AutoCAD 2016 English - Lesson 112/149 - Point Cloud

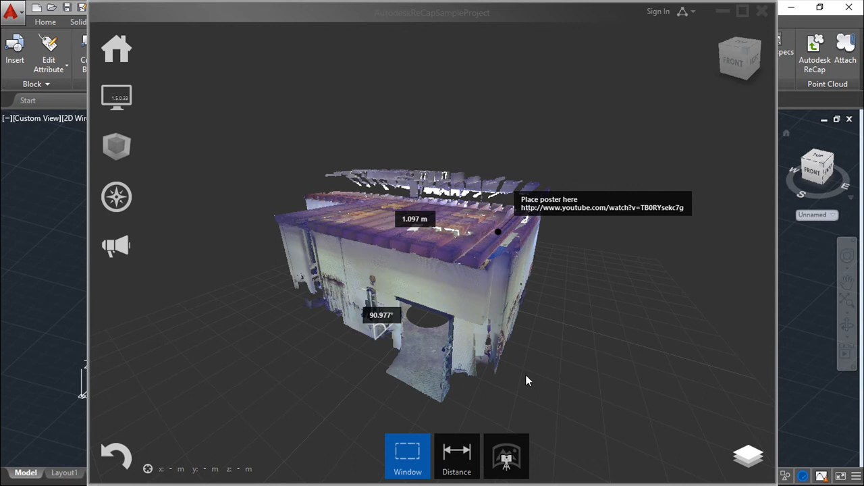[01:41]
and I have one example that comes with AutoCAD already open so this is a point cloud
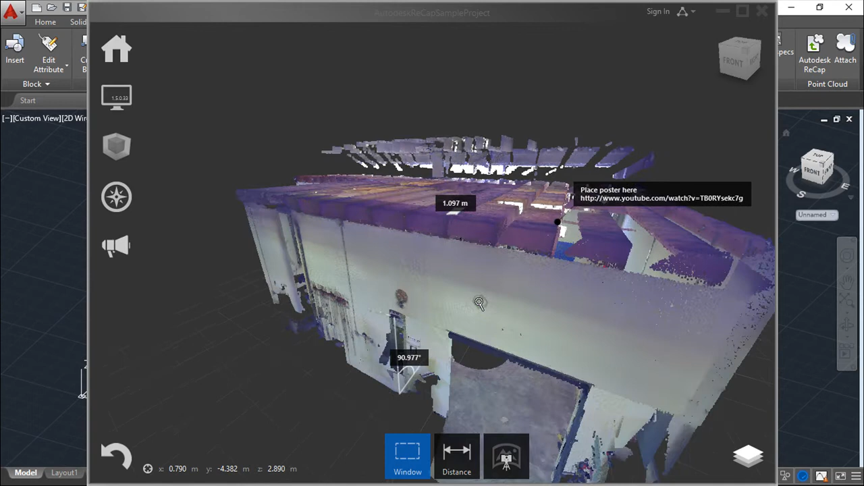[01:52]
as you can see a lot of points and you can make some things here for example we
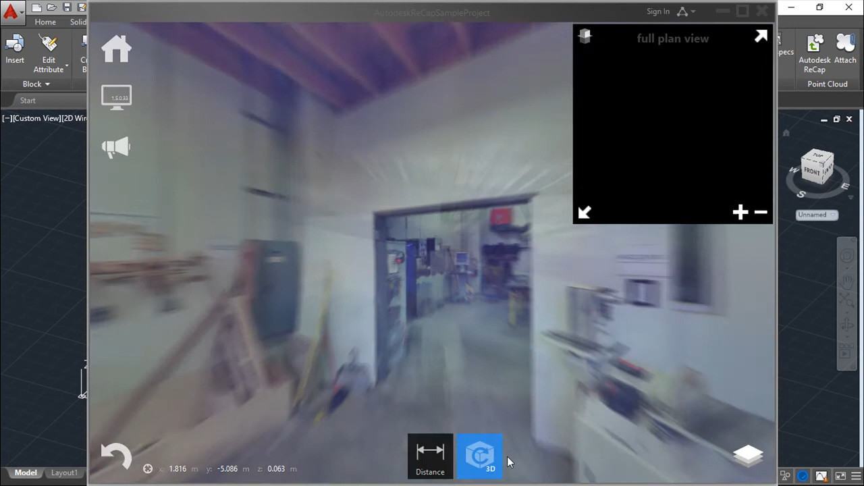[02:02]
can see what was done to create this point cloud we can measure distances for example between points you need to choose the correct points I'm just using randomly and we can make a couple a couple things like putting more points or less points okay I'll leave this as a standard option
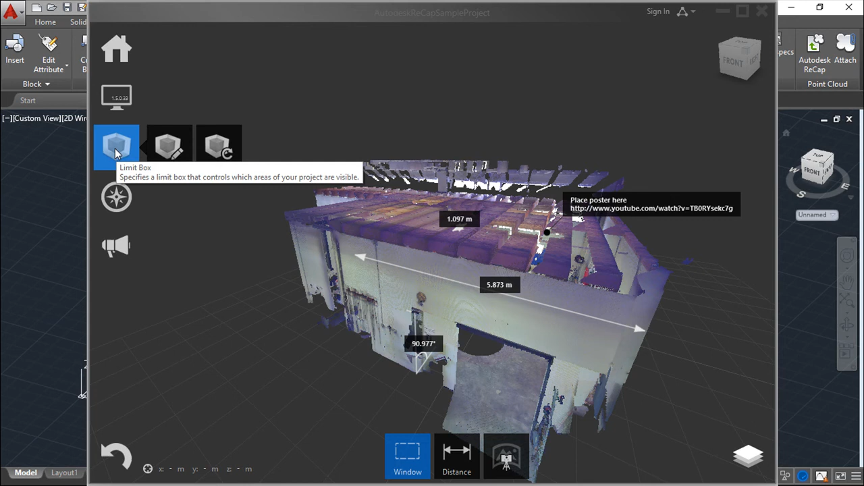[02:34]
even because I have already a file created from this
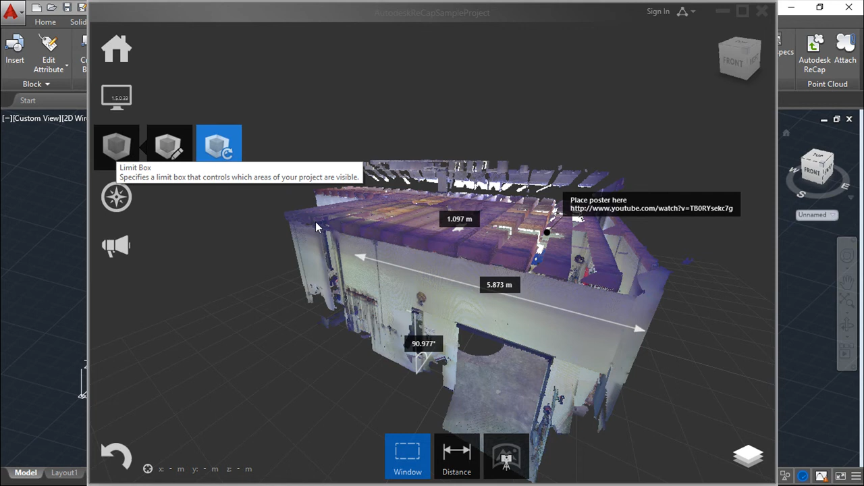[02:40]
system so the idea is coming
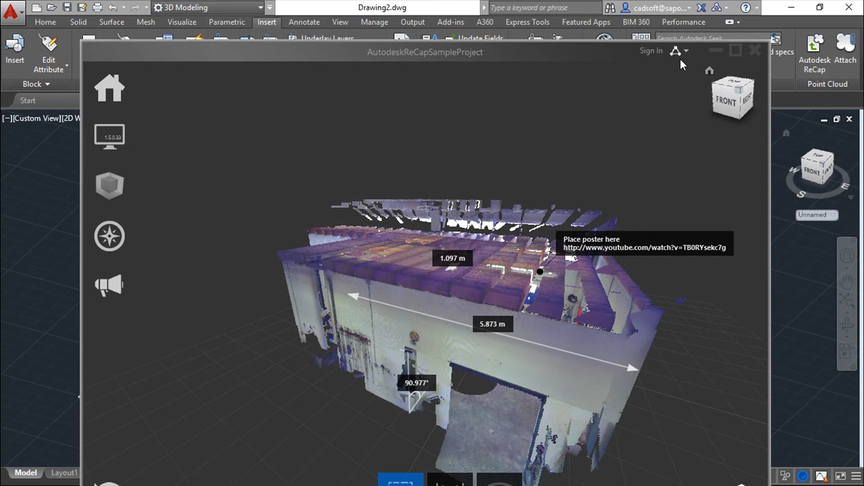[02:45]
into AutoCAD make the import of this point cloud doing here the attach and
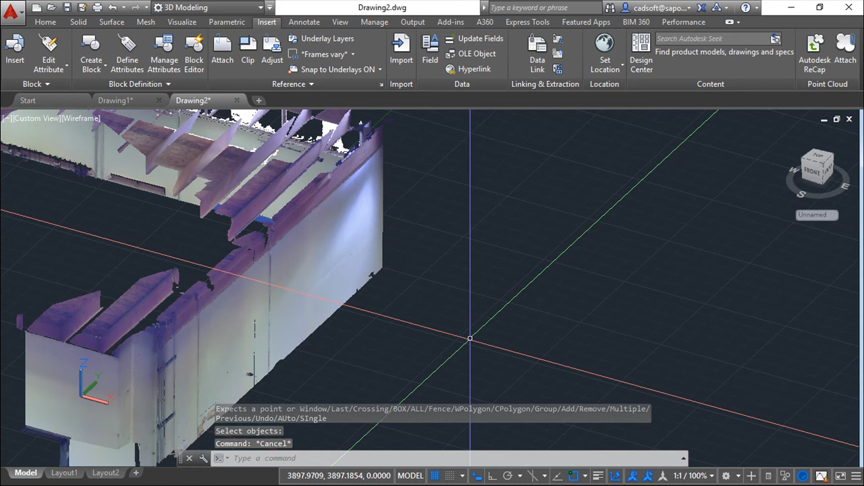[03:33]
lot of resources from your system so the idea now that
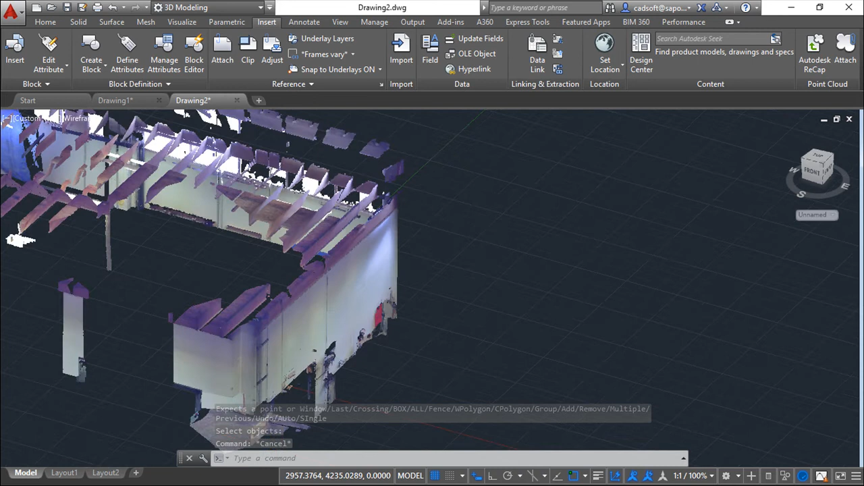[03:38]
you have this is to create entities clicking in points and creating your geometry okay even so we can take care a little about this information and you can for example reduce the size and the density of points that you've imported you can do
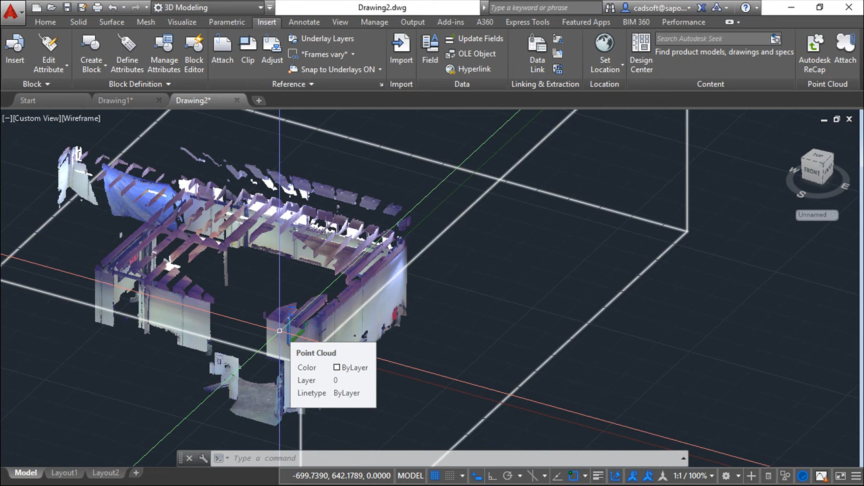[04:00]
that on in recap or you can do this here directly in in you know in AutoCAD we have I'll
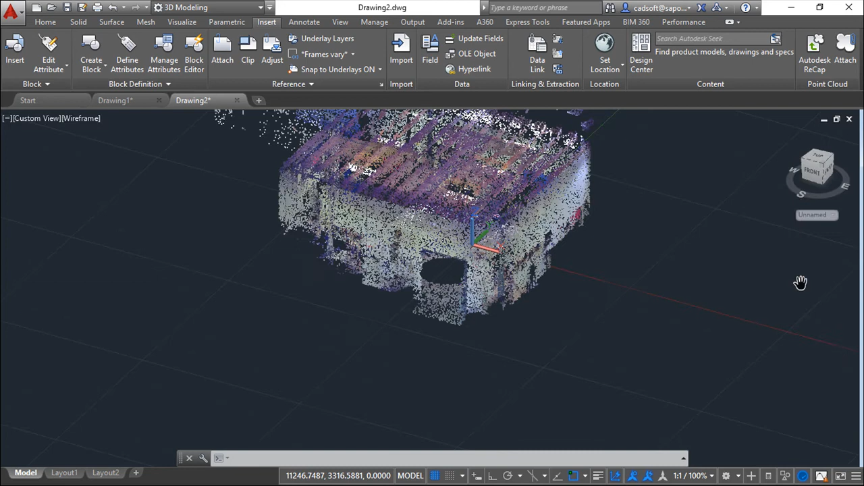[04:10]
try to show because my computer is not so fast with this heavy information we have a variable that is called point sorry the point clouds love and this variable
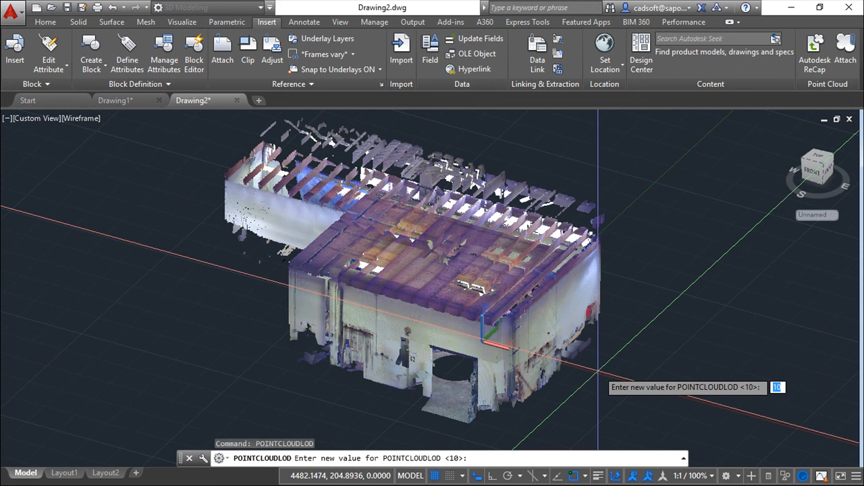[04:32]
asks you for value and if you reduce this value I have 10 imagine that I will say 5 so it reduces probably in this particular case to too much but it will reduce the density of points so it will take little less effort for your machine to deal with this kind of information anyway the idea here is to explain you that is possible to deal with this information and to
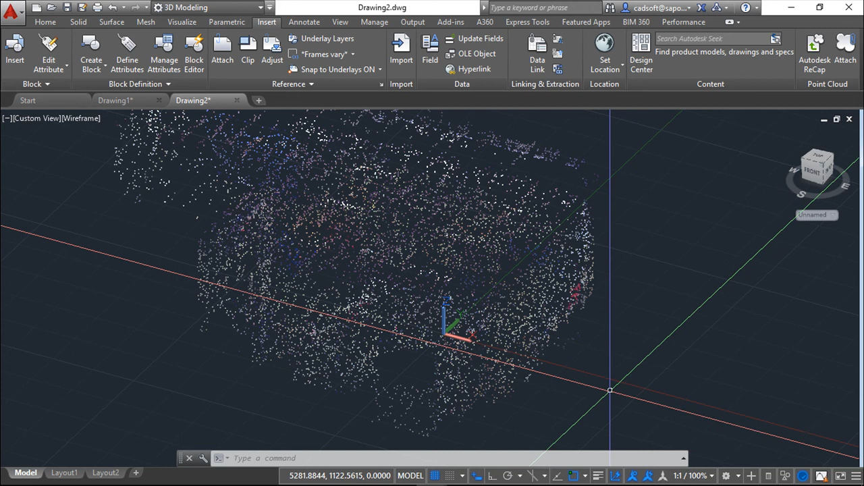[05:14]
show you one or two tools on how you can deal with this